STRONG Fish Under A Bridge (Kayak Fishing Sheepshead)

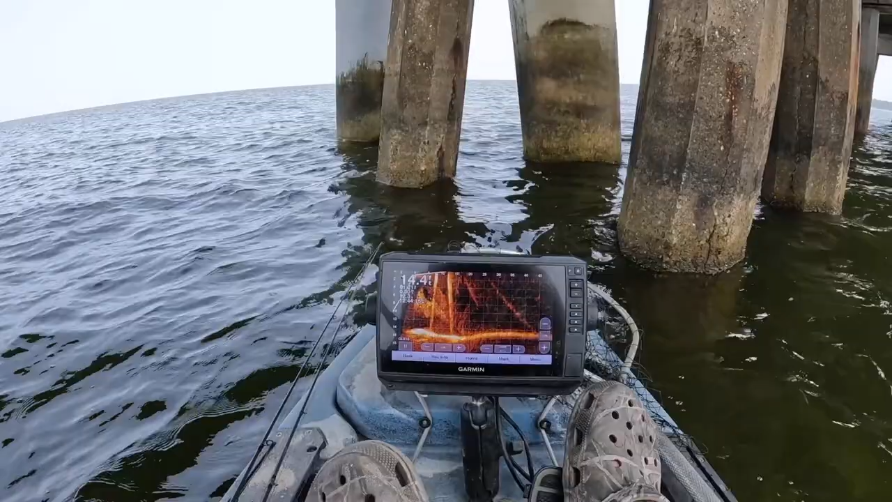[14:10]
Yeah, there's so many bait fish on the sonar that I can't even tell where the fish are, but I know there's several. I'll drop that down a little ways. Yeah, they're already biting it. Wow. Oh gosh, there's so many right here.